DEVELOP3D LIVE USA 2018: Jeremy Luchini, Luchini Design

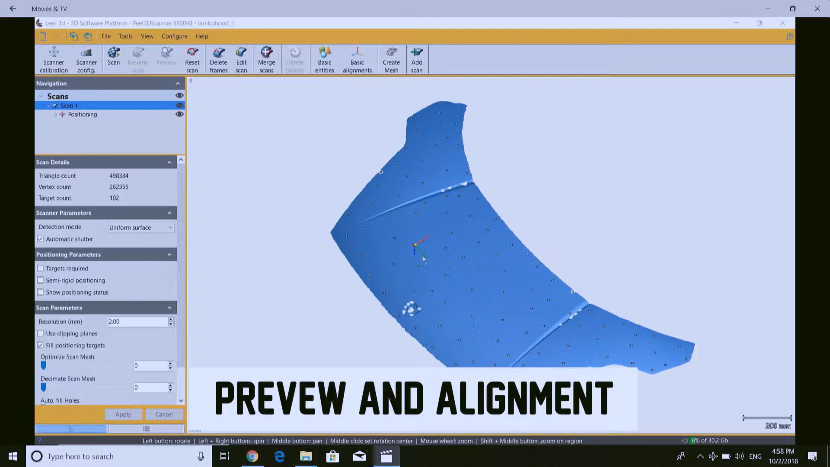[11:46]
That gets captured instantly with the software that it comes with. And you can control that.